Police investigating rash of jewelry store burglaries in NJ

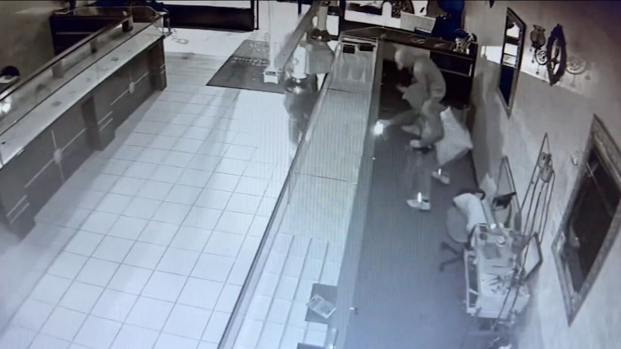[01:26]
In all, the four men were there less than four minutes, and the plate on the white Jeep they used was visible on camera, but that car was stolen, and the plate, too.